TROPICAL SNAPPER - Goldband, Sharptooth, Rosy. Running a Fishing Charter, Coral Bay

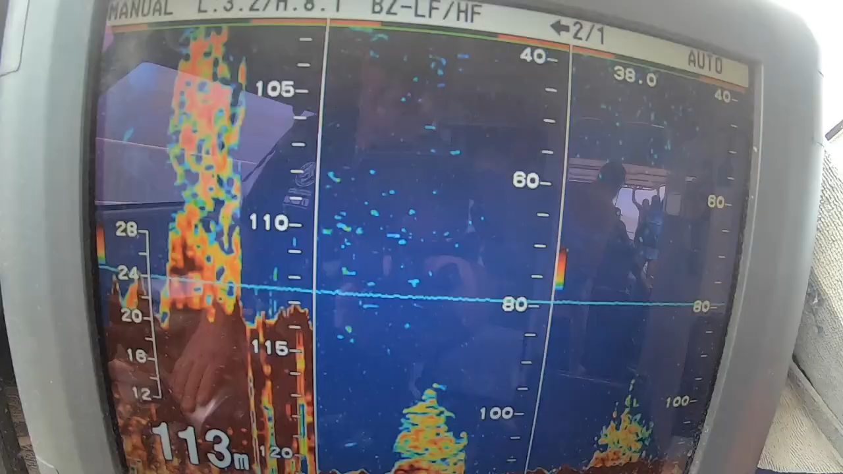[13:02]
On screen: depth 113 m
This I found it about 5 years ago, I think, by the notes.
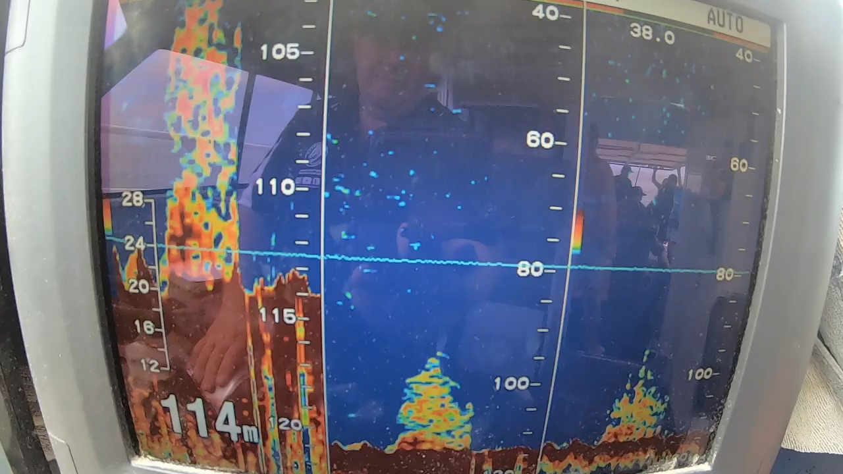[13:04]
On screen: depth 114 m
We didn't pull anything special off it back then, but only a couple of fish and nothing special, but it's a really good show. So we'll see if anything's changed.